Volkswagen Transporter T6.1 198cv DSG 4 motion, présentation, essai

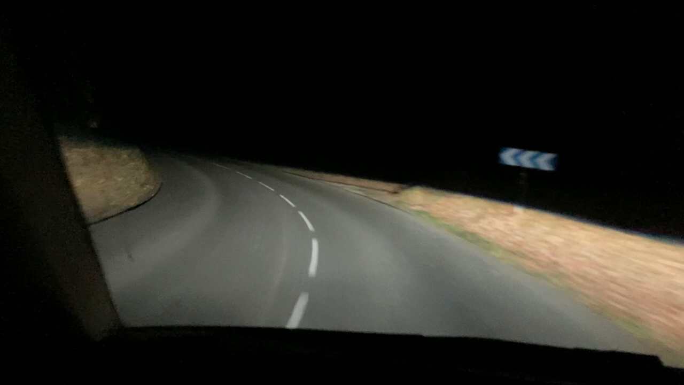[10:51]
Alors, quelque chose qui est tout à fait époustouflant dans le T6.1 également, c'est l'éclairage. Il se trouve que j'ai la chance d'avoir un véhicule qui est équipé en full LED.